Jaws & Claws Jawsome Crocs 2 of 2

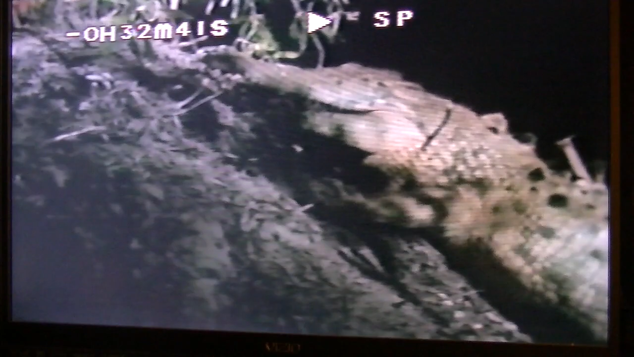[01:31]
Hey! Oh, ouch! Sue, chill out. You're crushing him. Don't worry. Those guys have tough little hides. And besides, this is one crocodile mother who knows what she's doing.
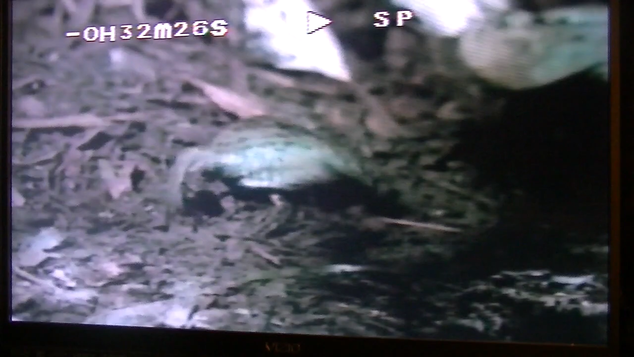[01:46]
Check this out. She picks them up in her powerful jaws. Jaws that could crush your head.